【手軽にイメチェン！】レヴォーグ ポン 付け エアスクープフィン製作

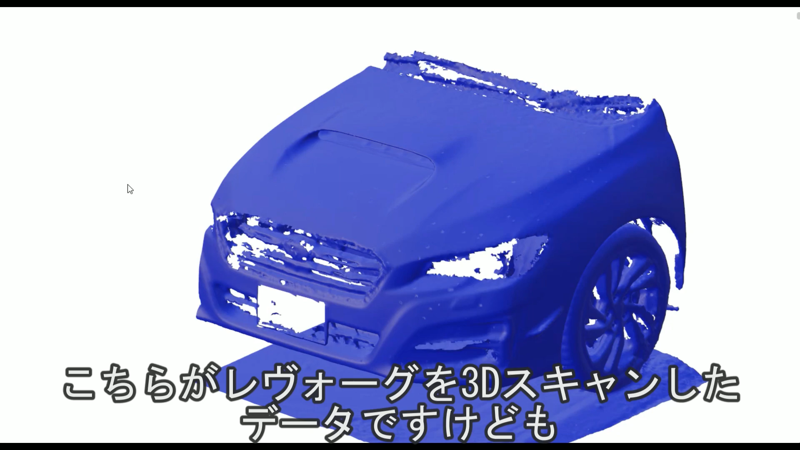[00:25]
こちらがレボーグを3Dスキャナーしたデータですけどもここの奥のところに今回フ
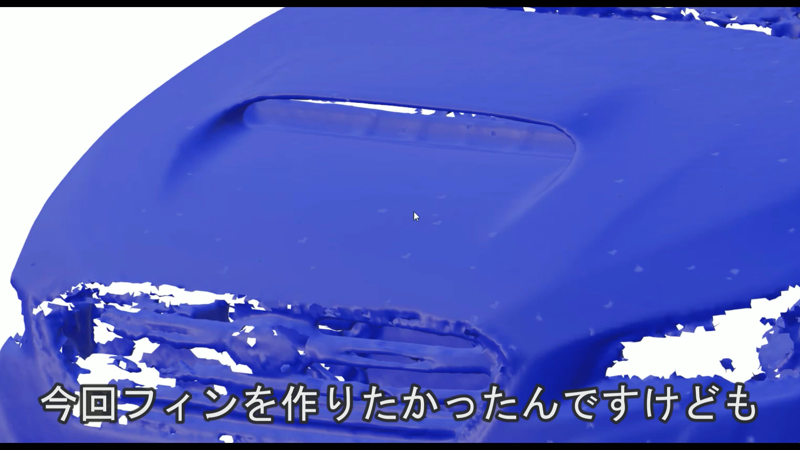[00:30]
ィンを作りたかったんですけども取れた精度が悪くてすごくぼやっとした形
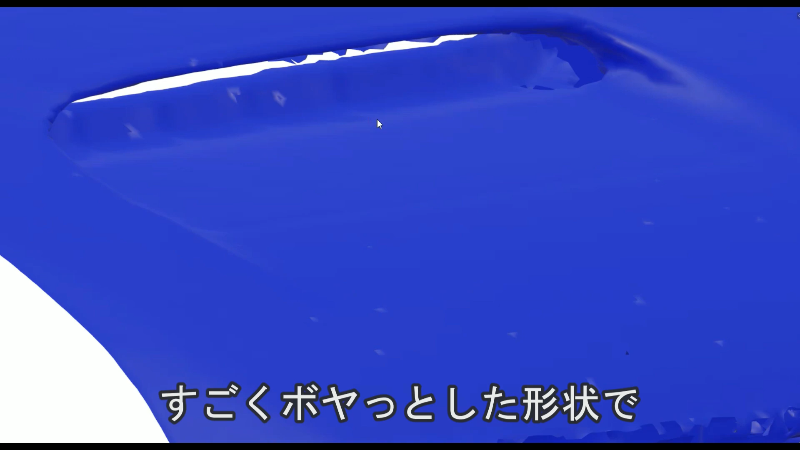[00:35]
状でここの剃がうまく設計できませんでしたので今回新たに購入したもう少し精
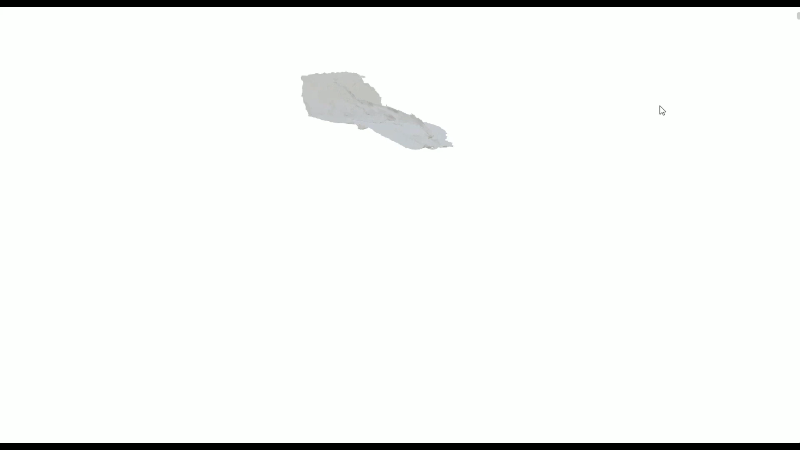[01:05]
このモデルですねちょっと今ひっくり返してますけども
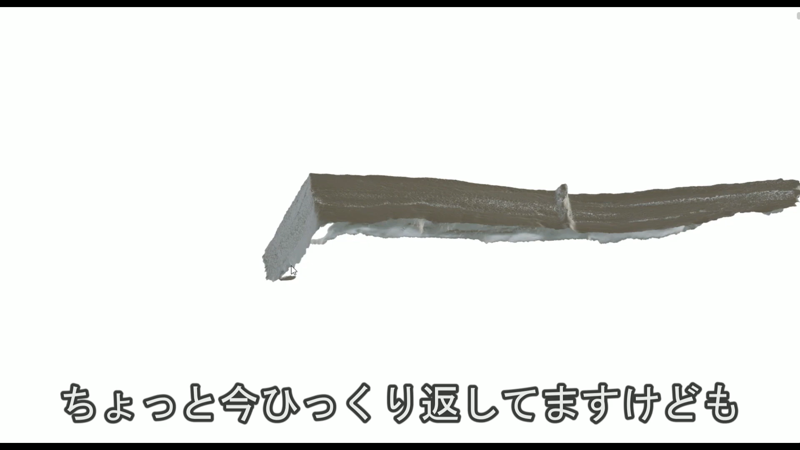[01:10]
ここのところがダクトに沿う面になってますこういう感じですねこの面を使って今回うまく綺麗にフィッティングするようなダクトを設計してみました
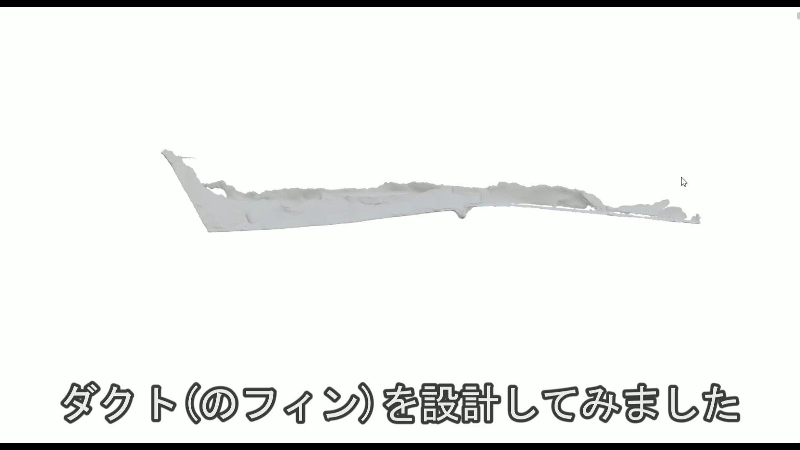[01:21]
早速出来上がったものになるんですけどもこちらですね
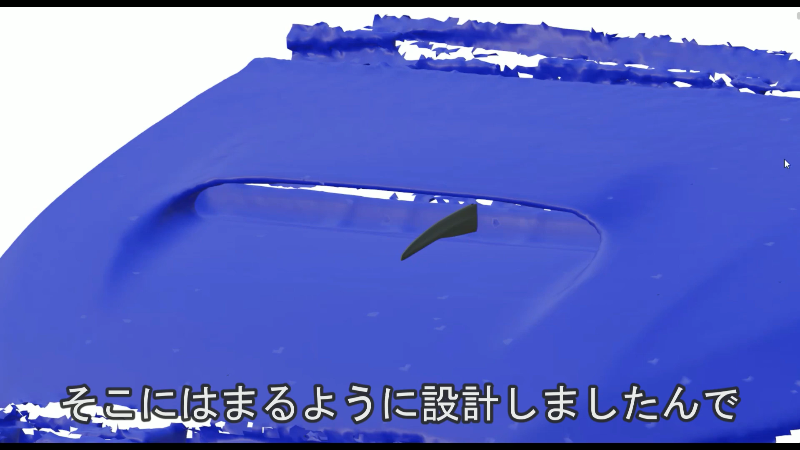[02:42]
4つこれを作ってみようと思ってますこういう
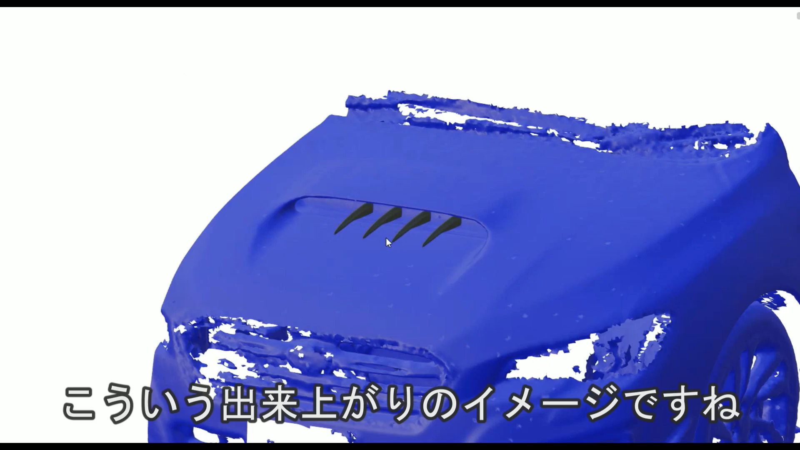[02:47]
出来上がりのイメージですね4つ並べてここの
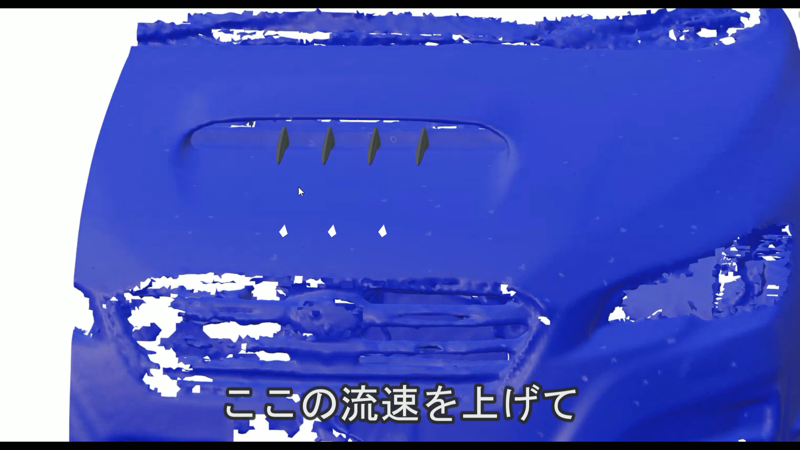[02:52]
流速を上げてたくさんこの中のインタークーラーに風を供給できたらという狙いで設計してみました
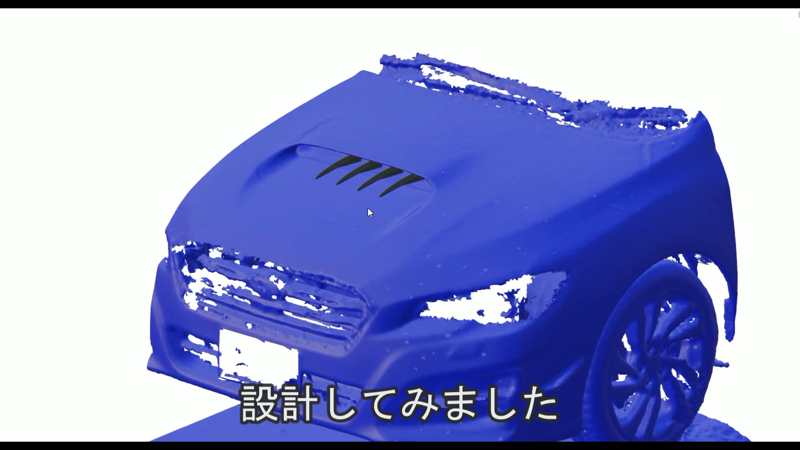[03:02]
見た目もレーシーでかっこよくなればさらにいいかなと思いましてこういう
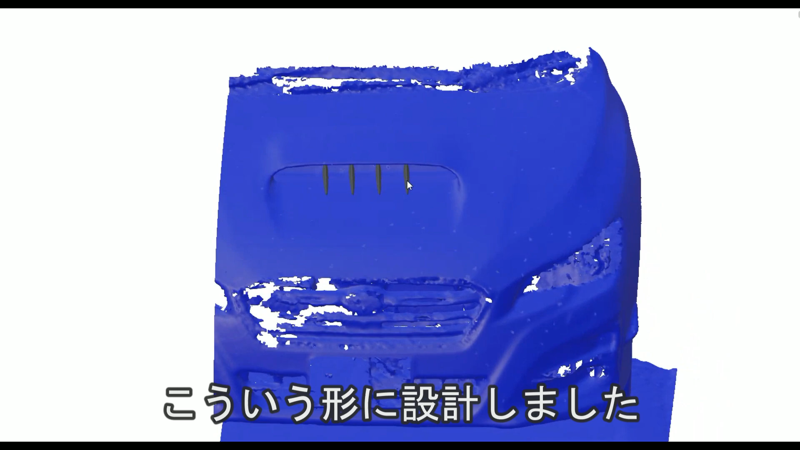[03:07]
形に設計しましたこちらを4つ3Dプリンターで出力してみたいと思います